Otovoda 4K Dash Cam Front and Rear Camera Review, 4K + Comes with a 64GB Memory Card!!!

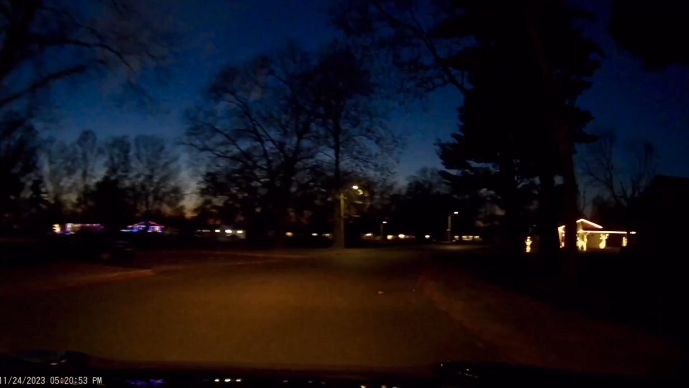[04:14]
Here's some Christmas decorations here that I'm driving by. And here's that side-by-side footage.
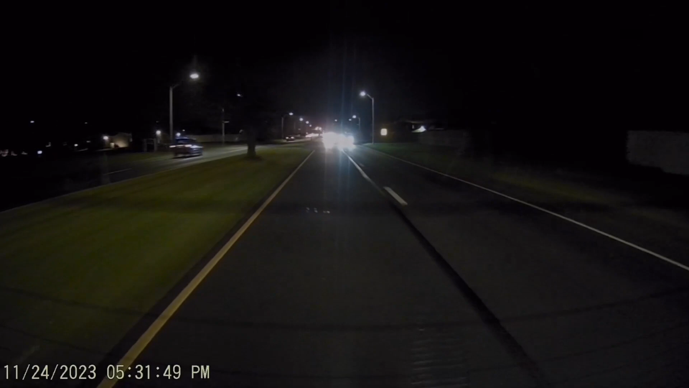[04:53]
But rest assured, if you can see street signs, you can see license plate numbers as well. Here's the rear camera. This one here is 1080, so it's high def.